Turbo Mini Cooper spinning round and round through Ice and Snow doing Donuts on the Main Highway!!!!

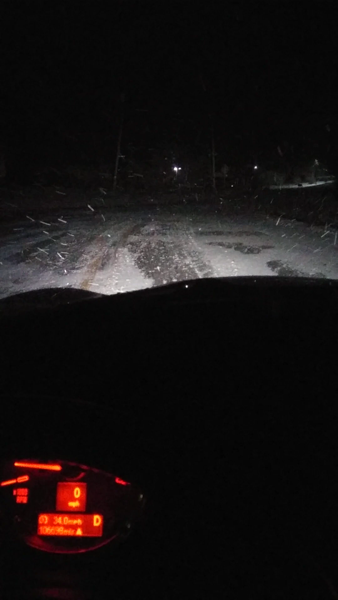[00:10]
it's all iced over across the back roads so even on people we're on the main road no traffic at all to 2 a.m. in the morning okay great time to be out here without the without the law all up in your bizwax you know so we have to drive safely because a lot of
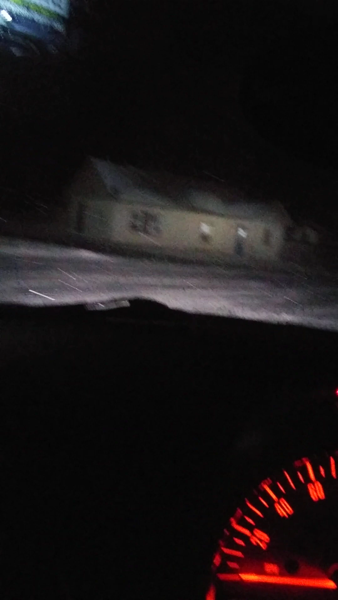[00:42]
pedestrians you know crossing and cars coming what's this see
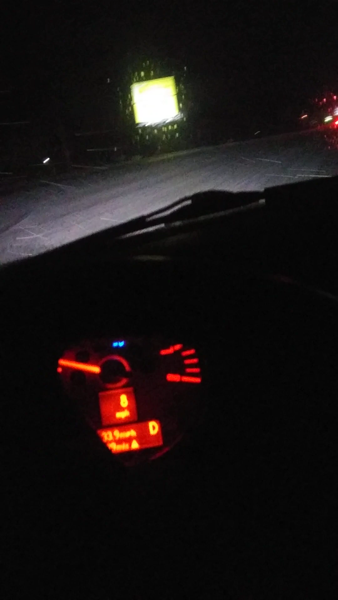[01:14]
okay here we go be safe this is a in january tennessee weather here on p vine road there he is man so maybe he's i don't know what he's doing but that looks like a big cliff over here it's just a medium it's all this room man crazy huh what can a man do with all this room i wonder man all over the road now